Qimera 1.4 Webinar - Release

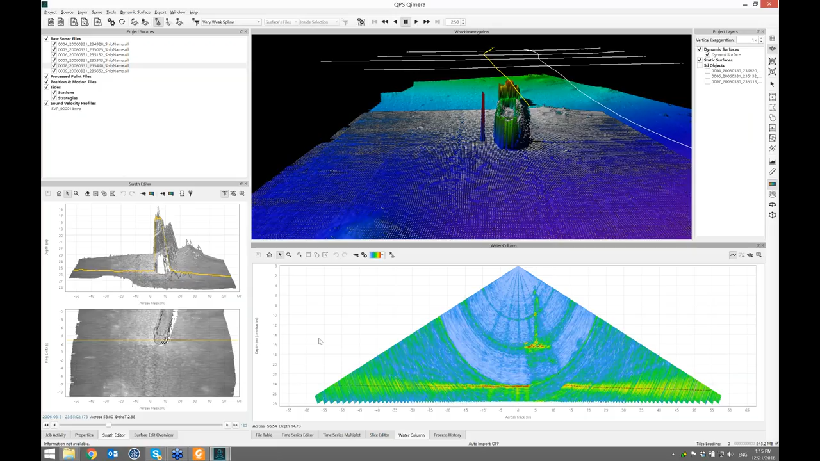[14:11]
And the A and the D key let me advance back and forth a couple of pings. And another snapshot into the scene.
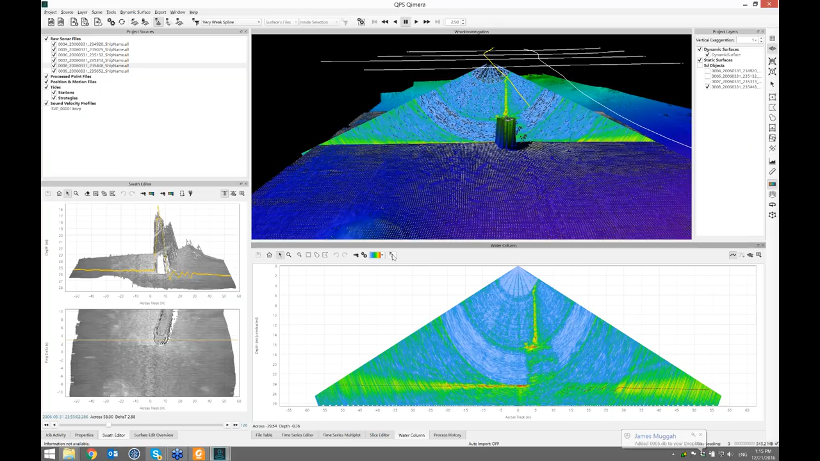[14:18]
That's probably the best one so far. And then the last pass. And this is typically how people image recs when they really care about finding the shoeless depth. You get a bunch of passes. It's hard to tell if you got it in real time because it's going by at 10 or 15 or 20 hertz in front of you on the sonar display. So you get a bunch of passes and then you have to review them quickly to figure out, did I image that? So in the field, you can see this workflow being very handy and helping you figure out, did I get the job done or not? So here I've got that.
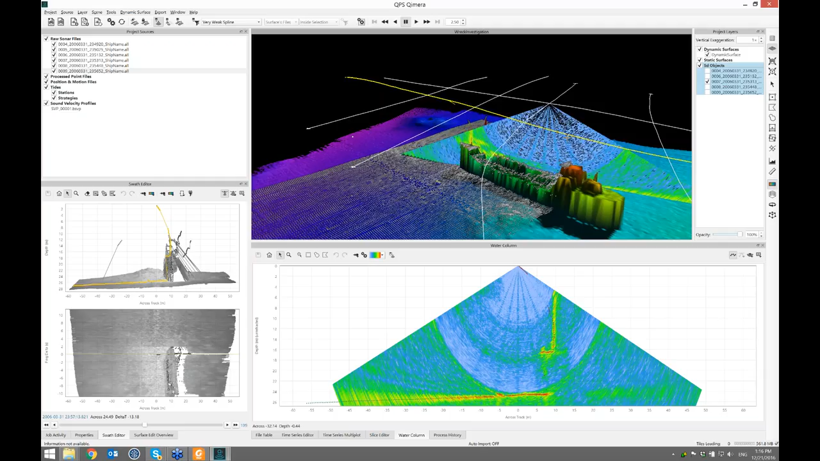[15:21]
So if I select all of these, we can use my favorite mode in Chimera, which is flicker mode. And that's the tilde key. And I can cycle through them and figure out which one of those is the best one that captured the entire mast, including the top one. And if you look at it, it's line number eight. It has the best imaging of it. So what we'll do is, okay, let's get to the business of picking an extra sounding.
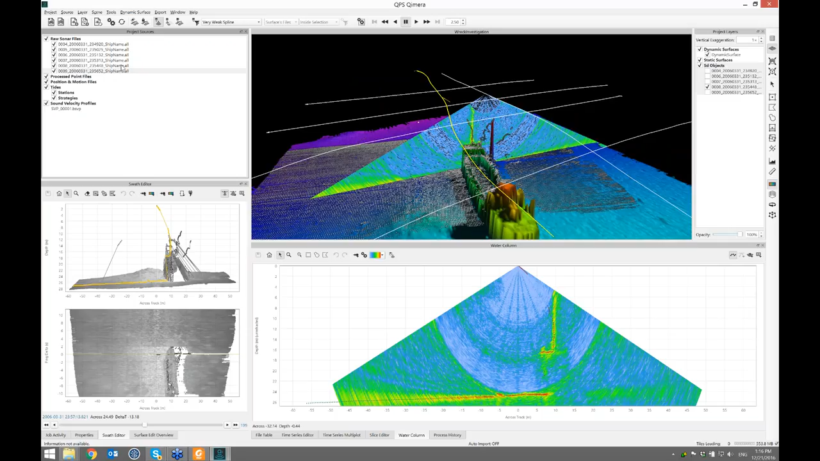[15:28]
Switch to line number eight. And I'll turn these off in the view. Scrub along again. I'll find that ping. It's right about there. Okay. So now for the fun parts, the math. There's a new button here. It says add sounding. I click that. And oh, one more thing. There's a feature that we're calling these user picks. The user has picked a sounding. When a user picks a sounding, if you would like to set the feature flag, which you can use in the rest of our workflow, you can do that here.
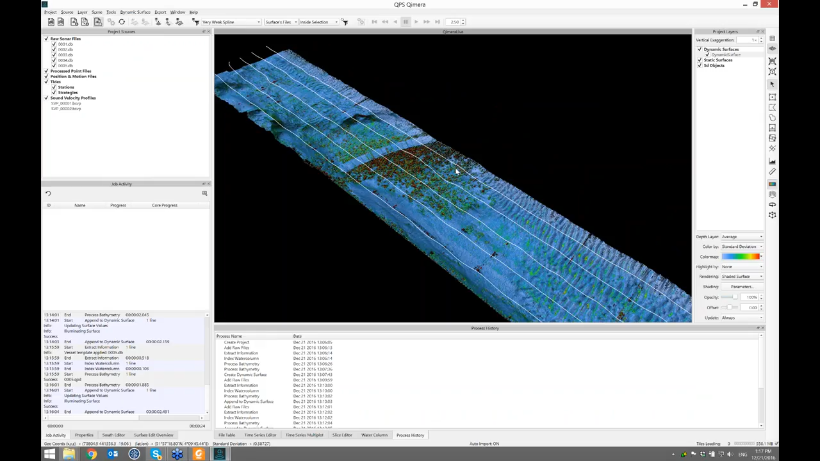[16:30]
Let's just have a quick peek. Sure enough, that's growing quietly in the background. So imagine sitting offshore, and this is just growing in front of you. So there. I've done the job of picking that sounding. I've done my hydrographic charting work. We leave the swath editor. Oh, but before we do, what I'll do is get a stacked fan,
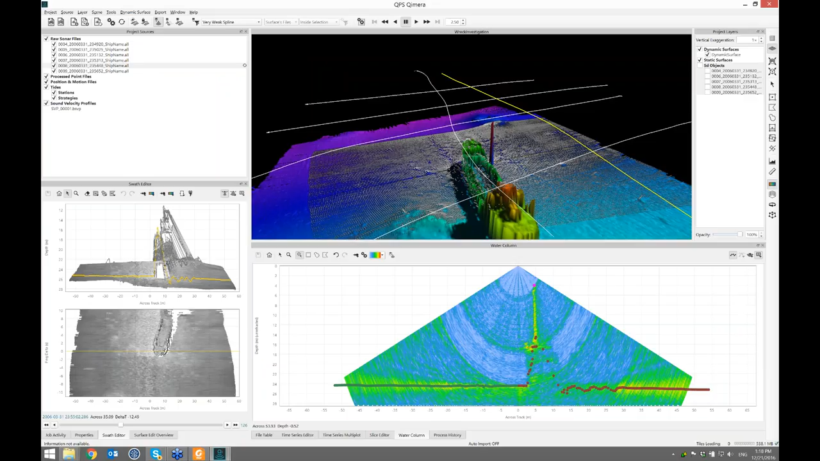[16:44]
turn off the soundings, and I've got an image where we've collapsed
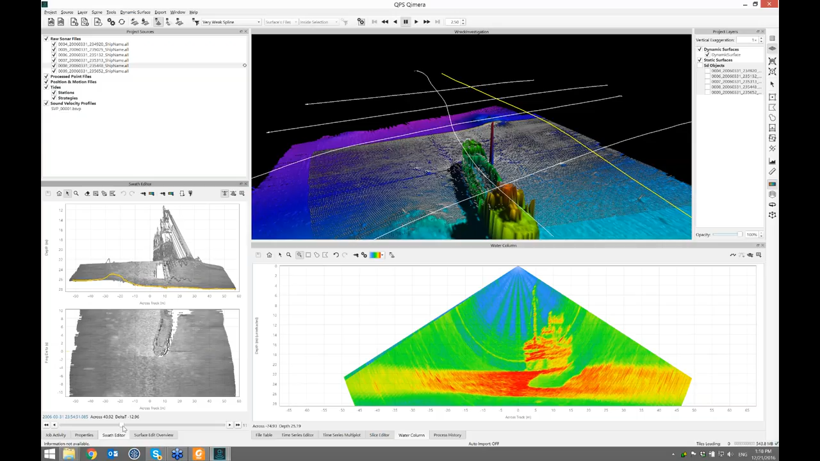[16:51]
all of the ping data that's in the current ping buffer into one image. And what I can do is make a snapshot of that. That goes in the scene. And I can save that as an image on disk. Fan view. And I can save that for my report, for example, to demonstrate that we did indeed image the entire mast. And that saves. I can also save, sorry, not save.
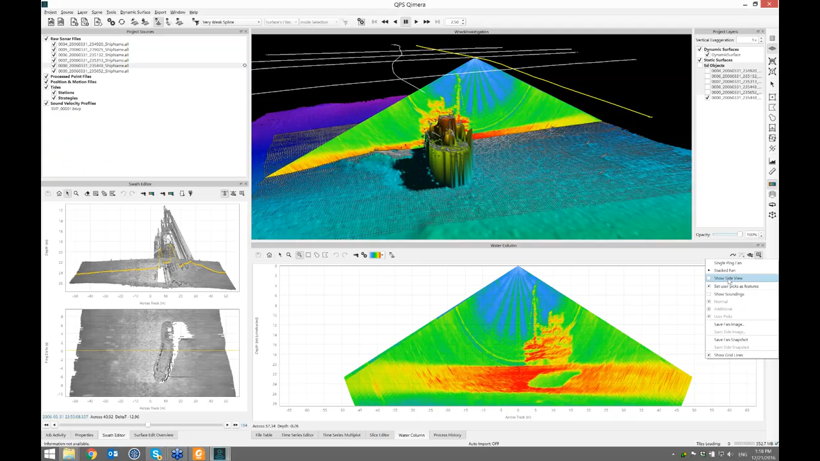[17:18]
You can show a side view now, which we didn't have in the previous version of Chimera. And so that's a stack of everything looking from the side.
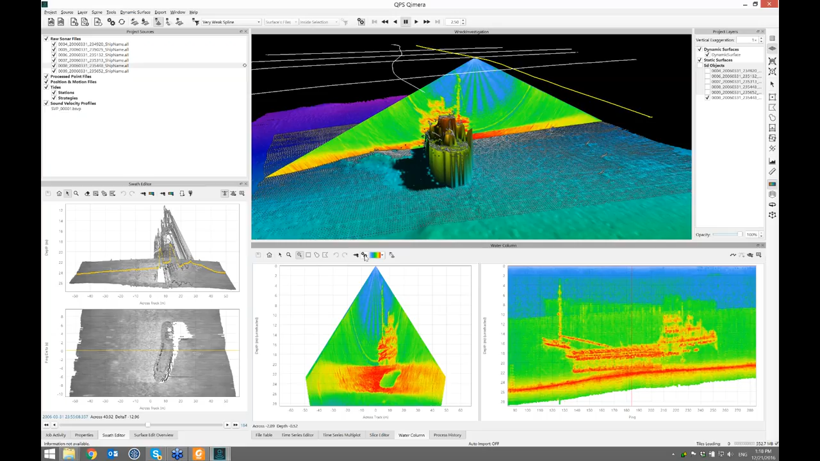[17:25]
And there's a bit of green fluff up here, and that's just side lobe interference. So we'll apply some side lobe suppression. This is something that came straight from mid-water.
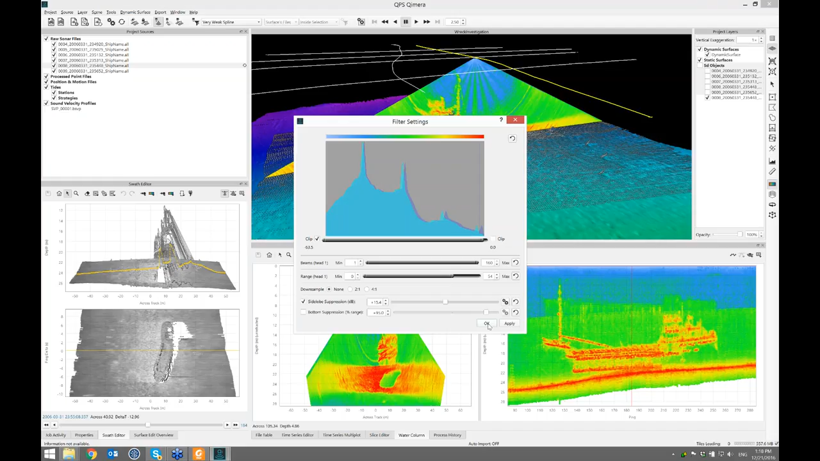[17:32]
So that should clean up the green fluff in this view. We should get a much better contrast image between the water and the wreck.
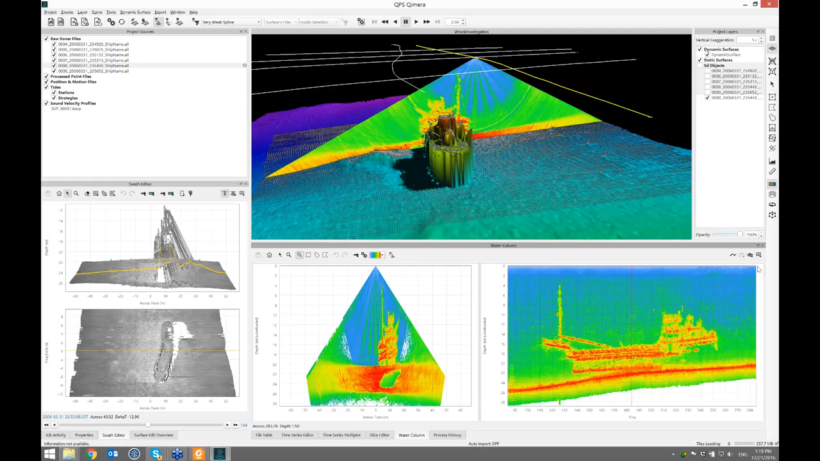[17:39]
And we can save a side snapshot as well to the scene. There you go. And you can also save that, save a side image for your report. And if you hit Control-F in Chimera, you can always get to your project directory.
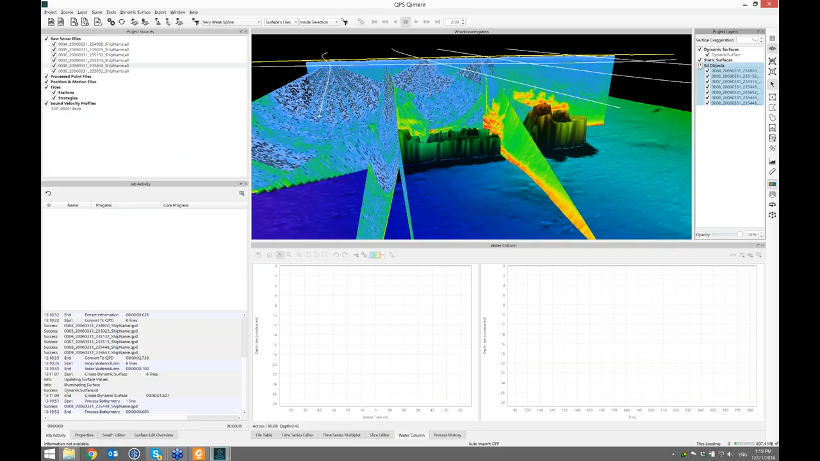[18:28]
And let's just turn these objects off. They're kind of in the way now. They've served the purpose. And we've reprocessed it, and the dynamic surface updated, but we don't see a mask there. And that's because we made a cube dynamic surface.
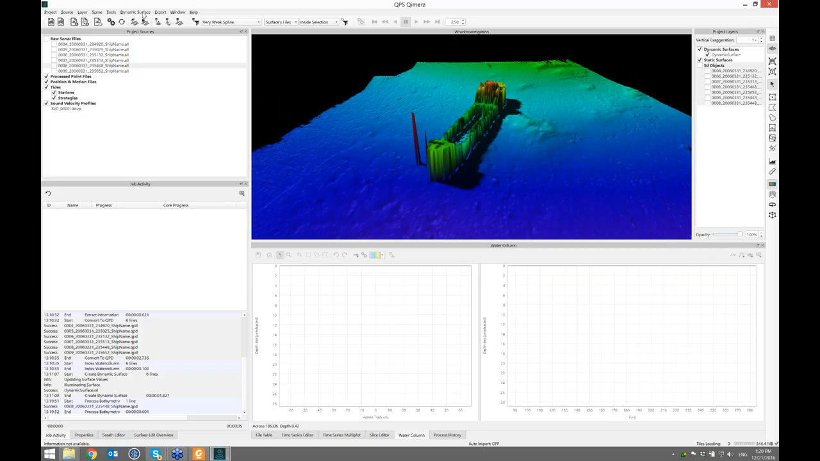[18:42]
And it did the right thing, and it picked the soundings down here, because there's much more of them. So what we can do is convince cube to create hypotheses from features. When I set the option in the swath editor, it marked the feature that I added, sorry, the sounding that I added as a feature. And now in our workflow you can have this, turn that into a custom hypothesis.
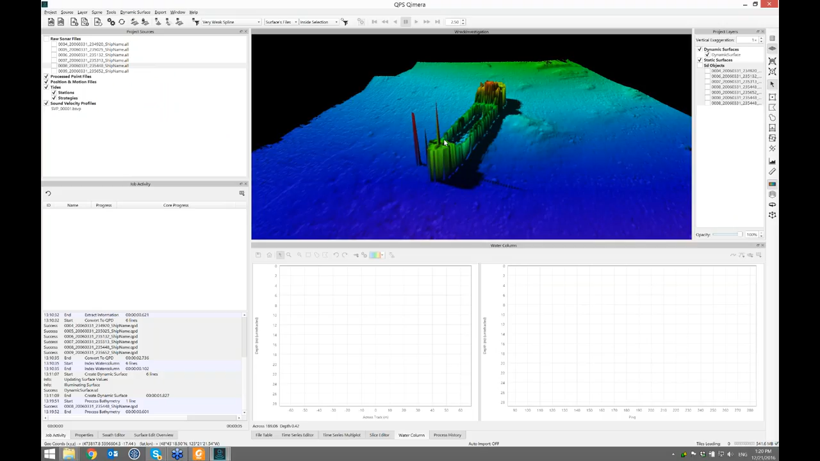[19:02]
So now you'll see that the mask, the top of it is picked up there, and of course the grid responds to that. And if I circle this, I could go to the 3D editor and launch this, and we can see all the points that we've got. Let's hide though. So this green dot is marked up as the user added sounding. And if I switch to cube editing mode and zoom in,
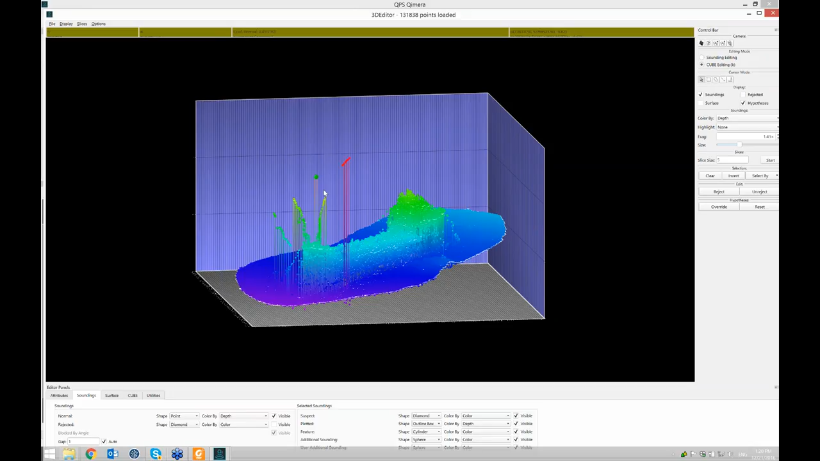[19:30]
you'll see that there's a custom hypothesis for that as well.
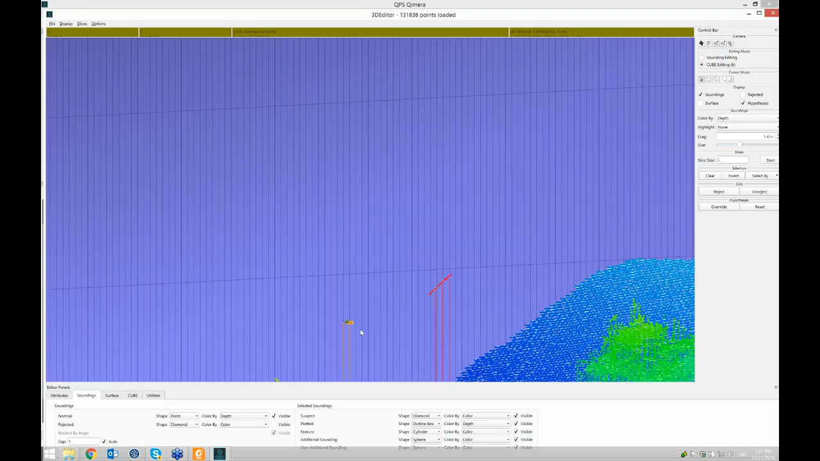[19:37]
A little orange square. So we forced cube to lock onto that sounding.
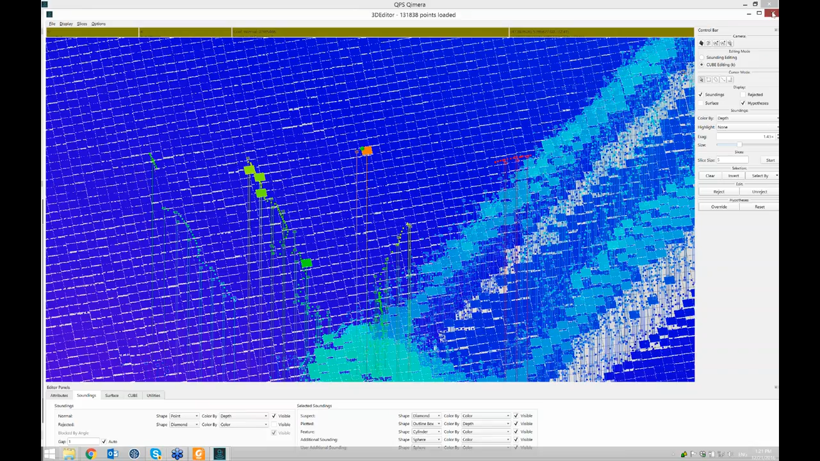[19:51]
And I've just realized now that I forgot to add the TIDE to this, so let's do that real quick. I'm going to add a TIDE file.
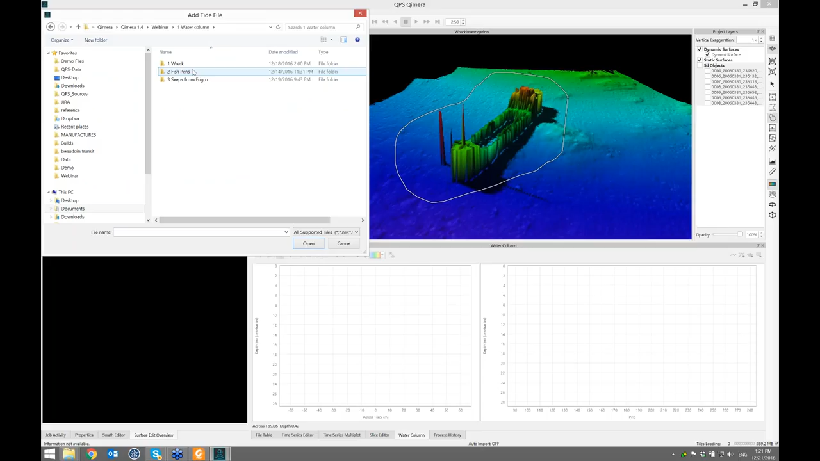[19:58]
And it's detecting the format for me.
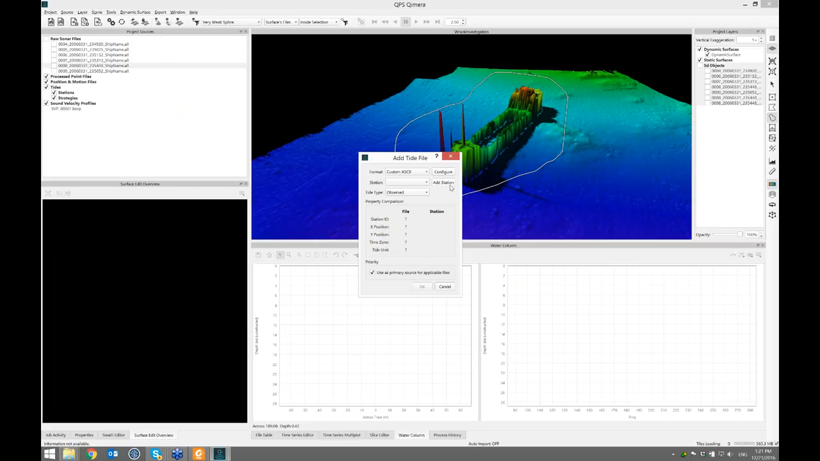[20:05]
And I'll just give it a station name and bring that in. And so that comes in. If I look at the time series editor, that looks like TIDE to me. And that lines up with all my files.
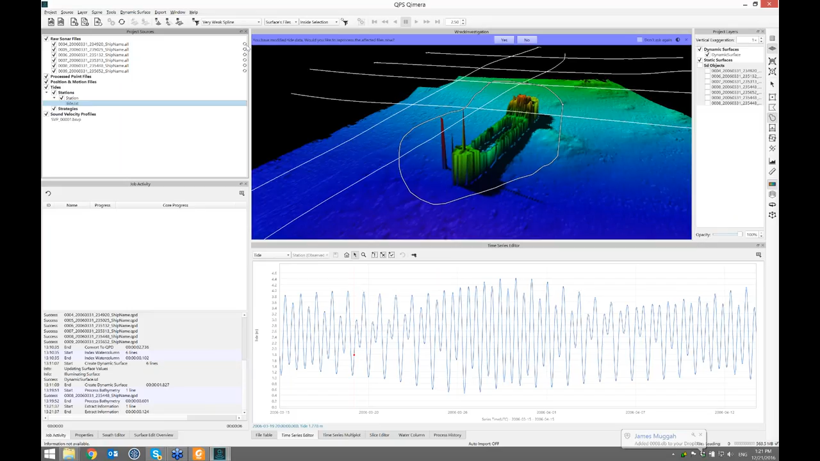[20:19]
You can see that they've all been marked as needing reprocessing with the update icon. And if I select them all, or let the dynamic workflow let me get to where I need to be, I click yes. And the TIDE's applied. The whole surface shifts.
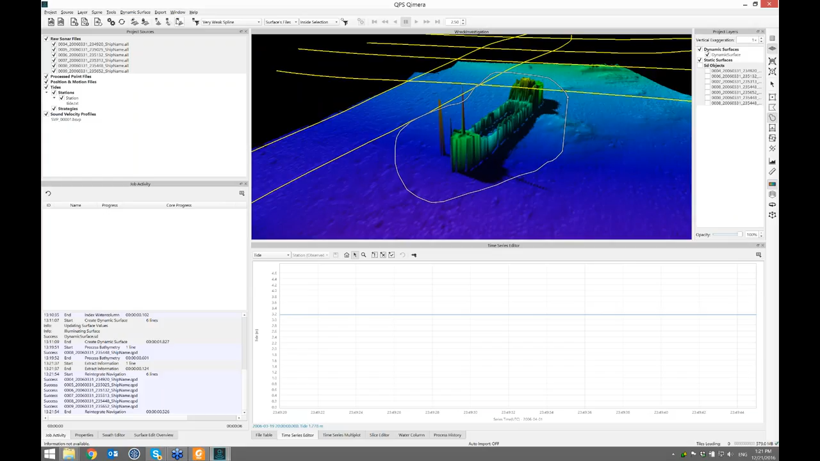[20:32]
And if I run the 3D editor again, we'll find that the cube hypothesis shifted along with it.
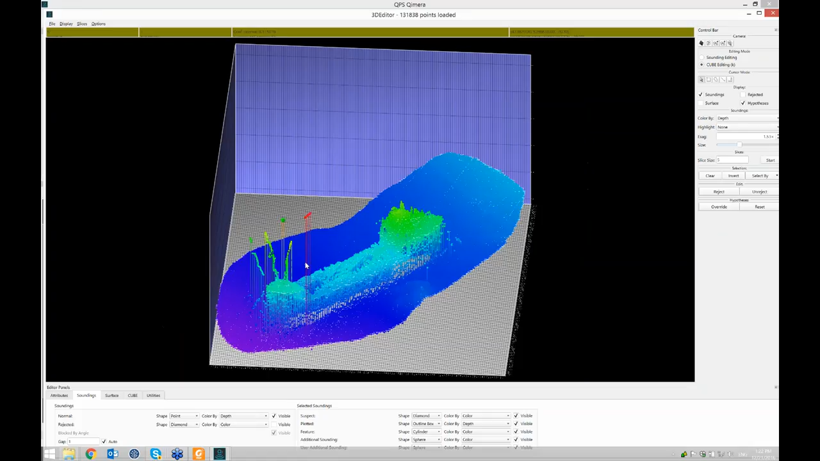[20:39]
And there you go. You're done. That is a rec investigation in Chimera using the new watercolumn tools.
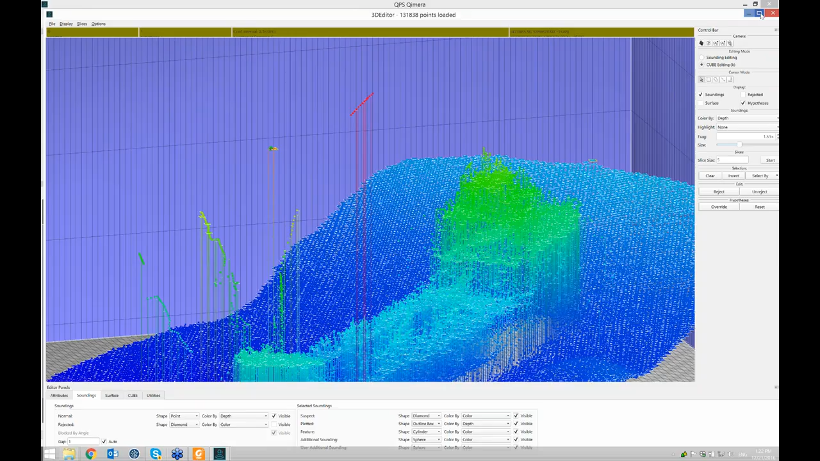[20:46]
A couple of questions, JB. Sure. First question was, is it possible to do user picks in the curtain and the side view? Yes, it is actually. I'll jump to the next demo.
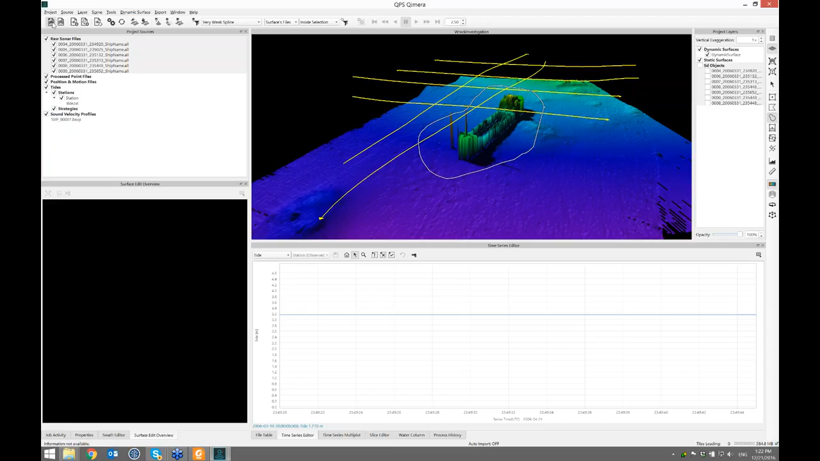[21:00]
I'll start that up. Okay, whilst you're doing that one. And the next question was, side lobes work only with .all files, or do they work with DB files as well?